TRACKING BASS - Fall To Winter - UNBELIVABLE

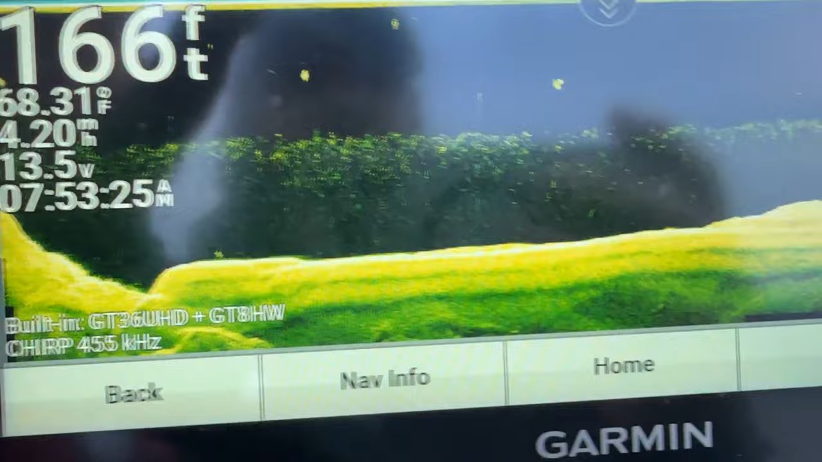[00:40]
On screen: depth 166 ft, water 68.31°F
I'm gonna show you a key. You'll see this, look at the cutoff line.
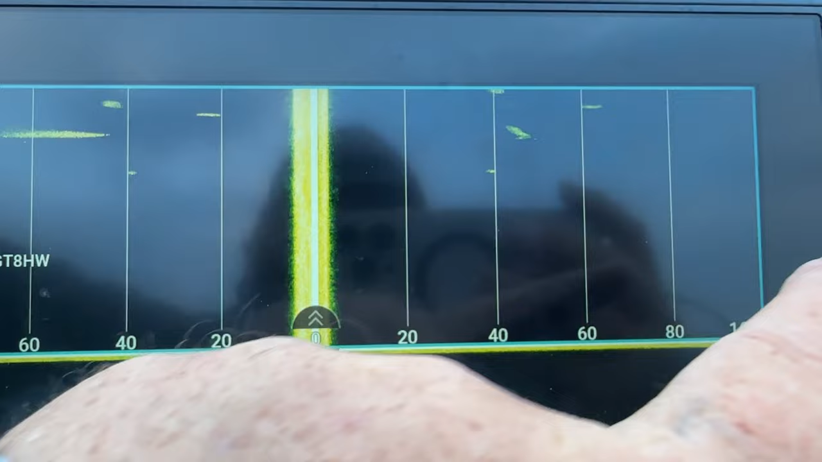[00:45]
I mean, it's almost, watch, there'll be more and more and more. This is the outside edge, look.
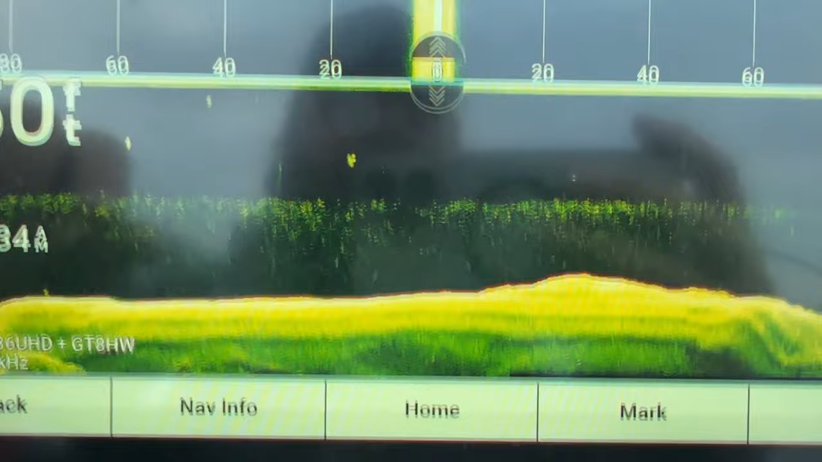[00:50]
You're not looking for little balls or one giant ball.
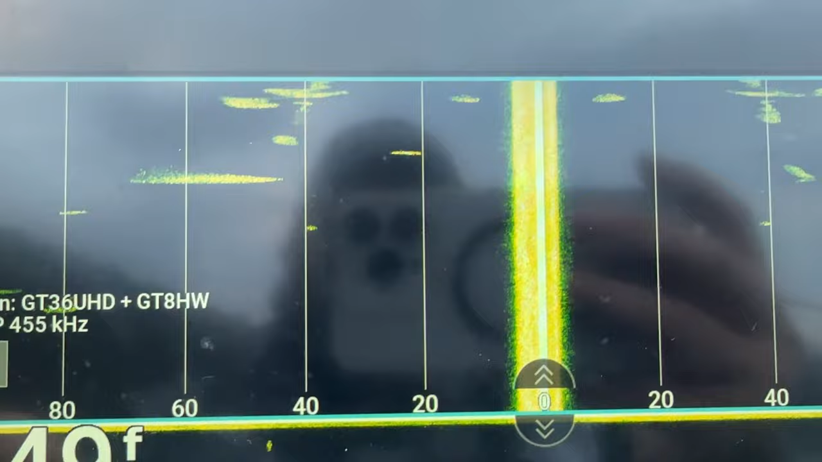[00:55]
You're looking for that right there. See how they're all broke up?
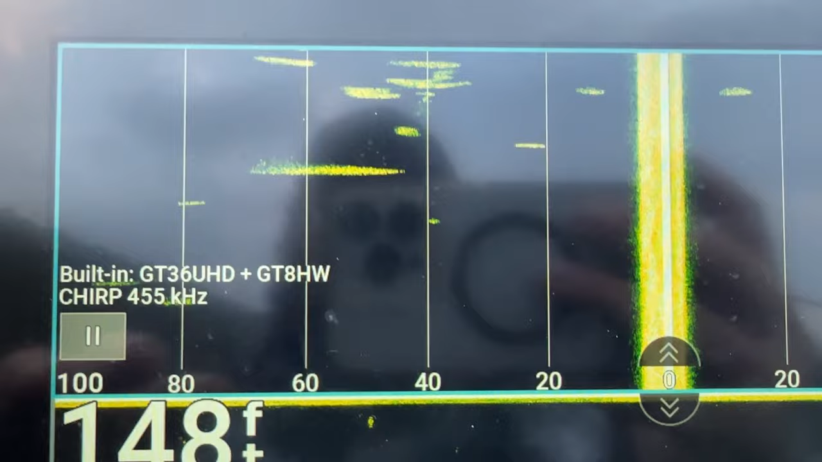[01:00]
How they're all disconnected? Look at them right there on the down. On the down view.
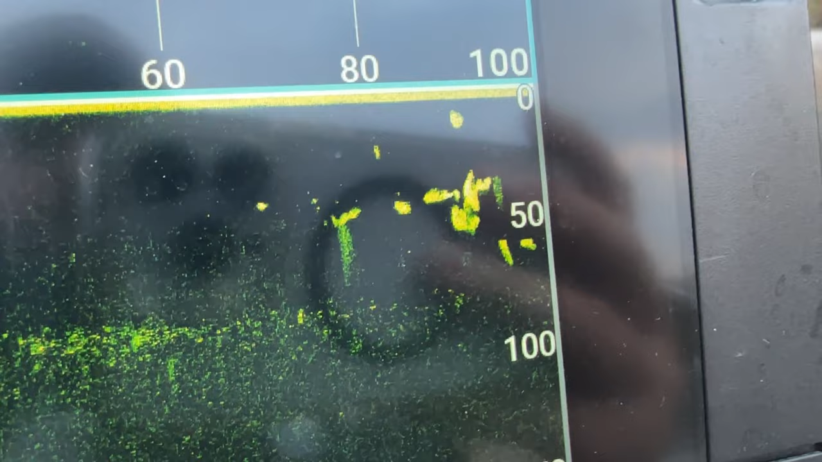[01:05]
This is why I love my Garmin's, boys and girls. Look at this.
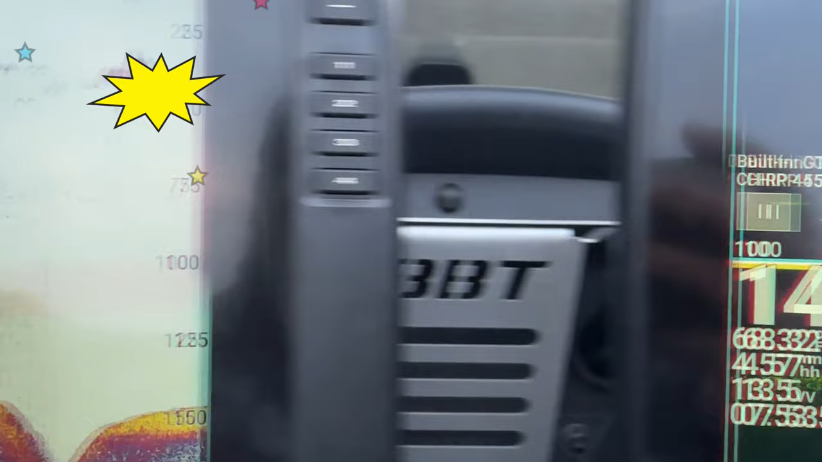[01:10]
You can see the thermocline right here. It's down deep, about 75 feet.
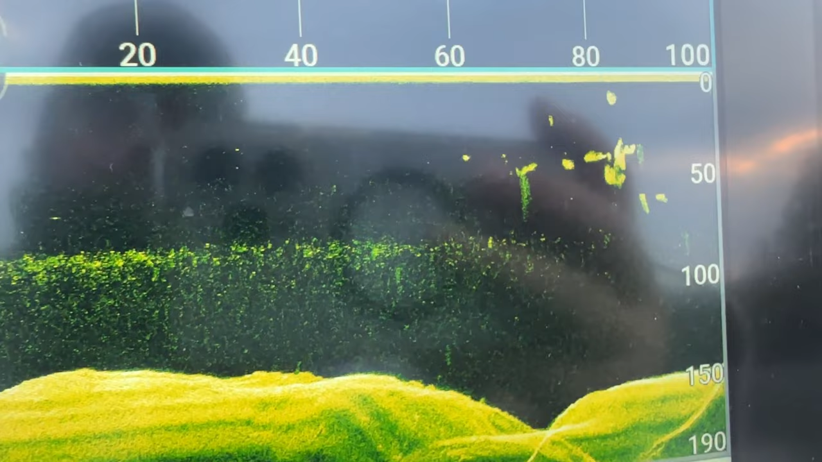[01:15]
But look, you know, we've traveled a long way right here.
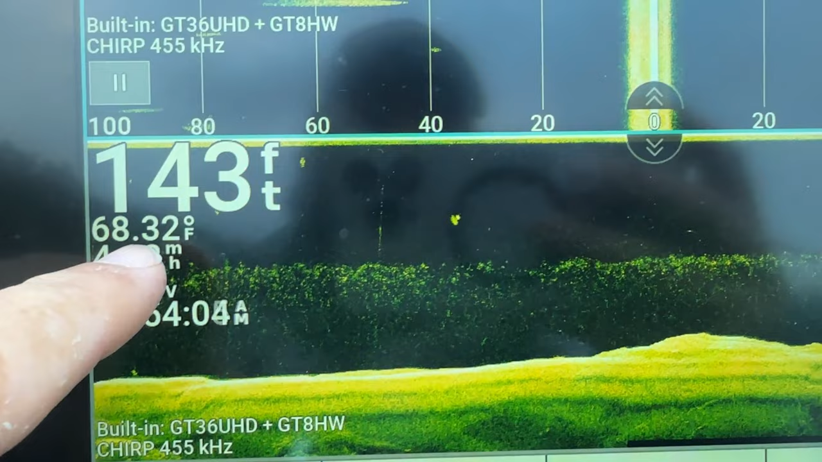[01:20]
On screen: depth 143 ft, water 68.32°F
This is where we are, and everything you see that's coming out is right under the boat.
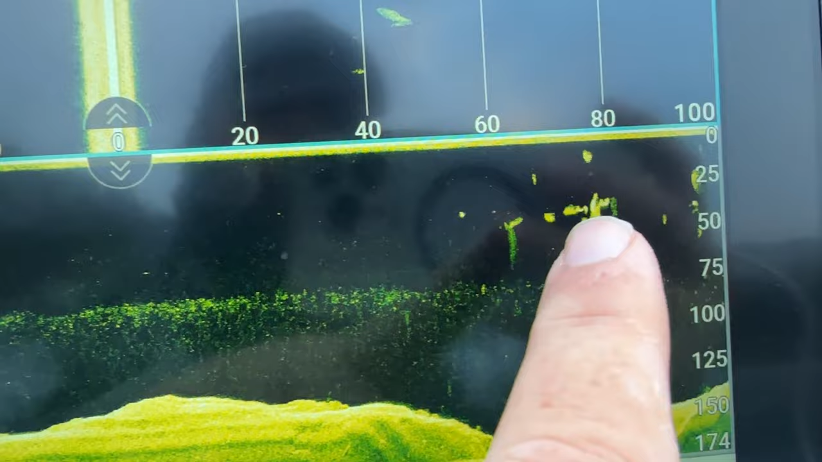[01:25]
Same here, this is where we are. Everything you see is coming out.
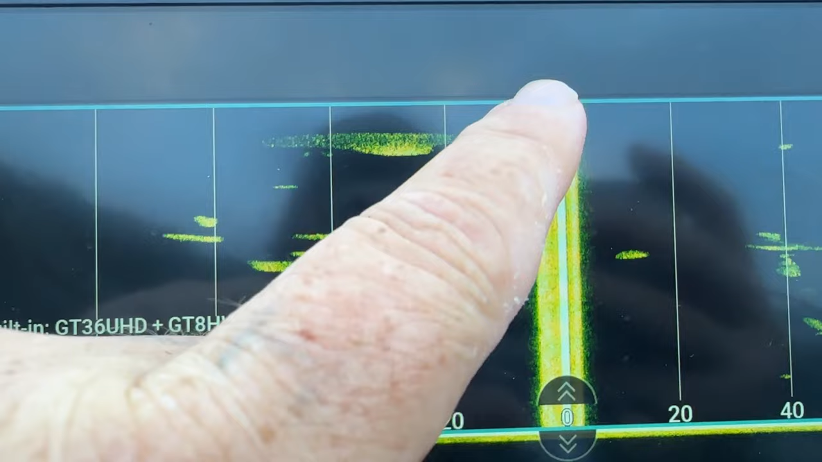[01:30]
This is what we've already passed. But look at that.
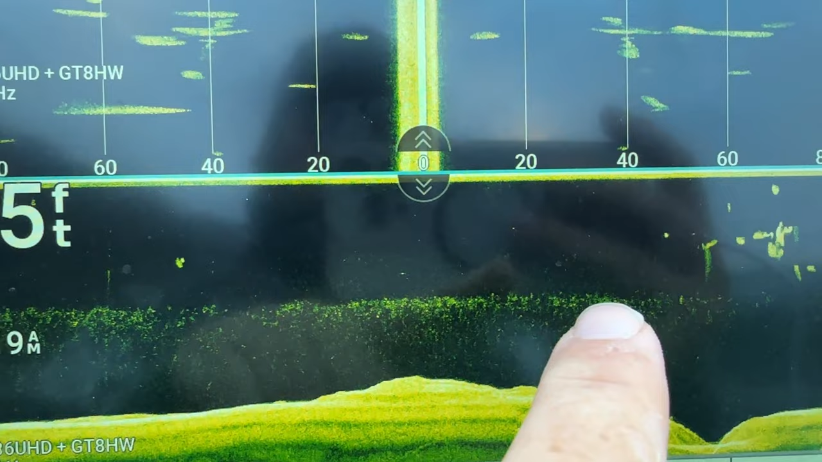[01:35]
Look at that. Nothing, nothing, nothing, nothing. Bam.
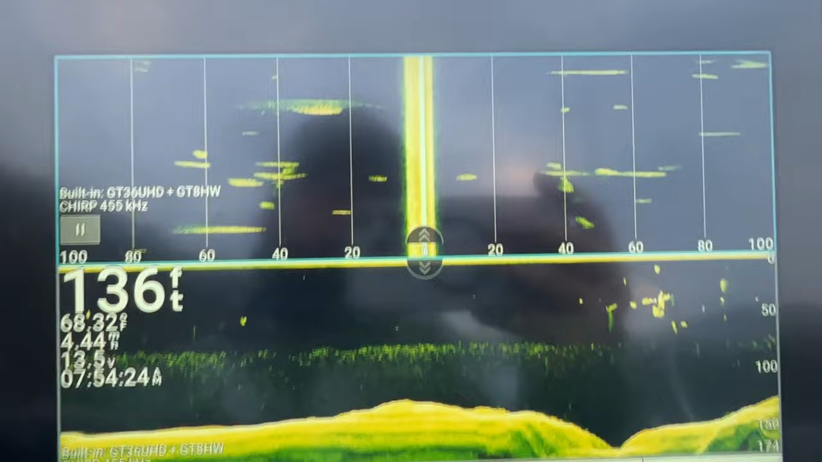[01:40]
On screen: depth 136 ft, water 68.32°F
And you'll notice it's all broken up balls of shad.
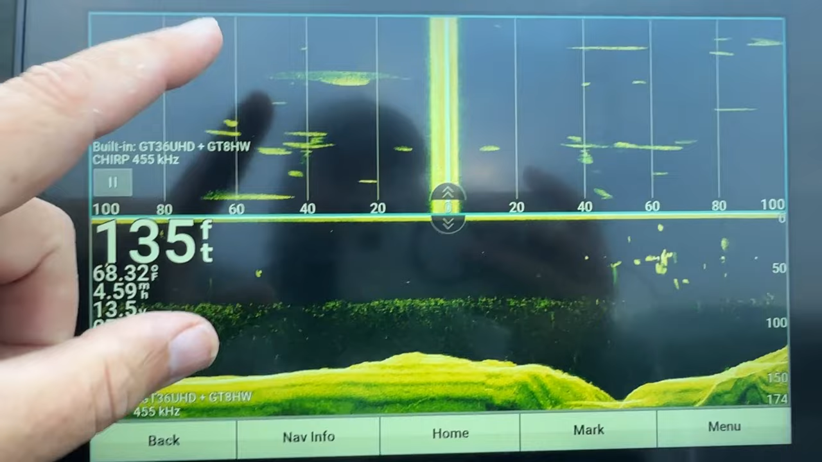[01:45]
On screen: depth 135 ft, water 68.32°F
And generally what that tells you is that there are groups of bass in the area, in open water, busting these shad up.
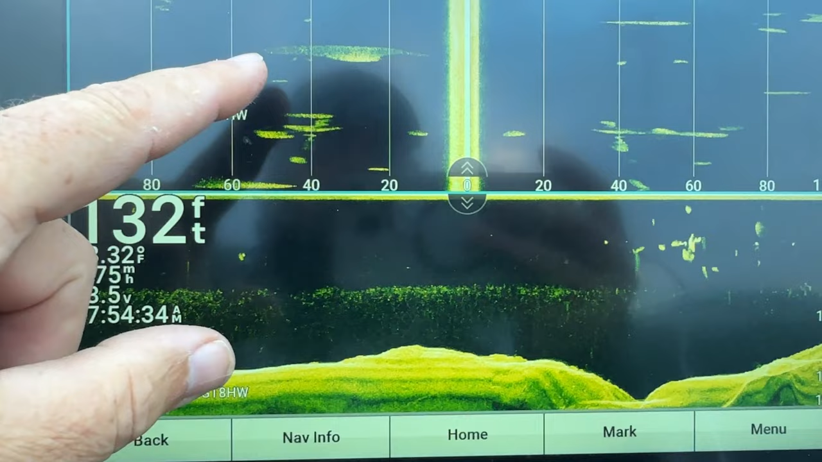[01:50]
On screen: depth 132 ft
And you can see a lot of times, here's the contours. Look at that.
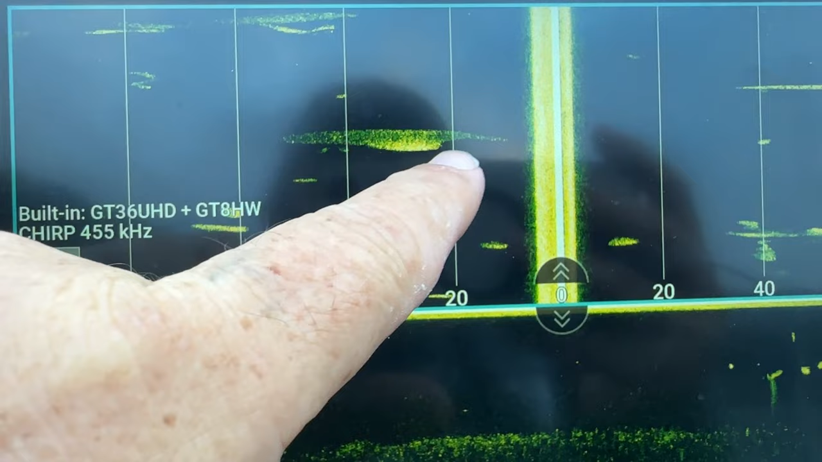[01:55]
That's not a ball of shad. That's something pushing that shad that way. Same here.
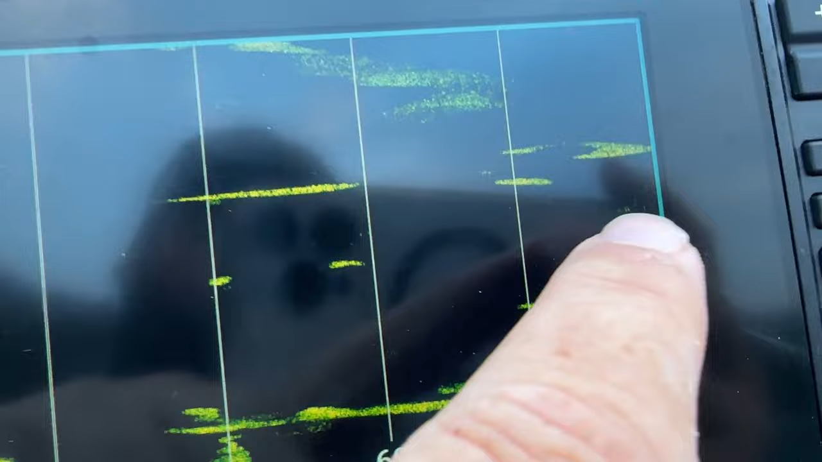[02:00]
Perfect, perfect view. That's something inside that shad chasing that shad, right?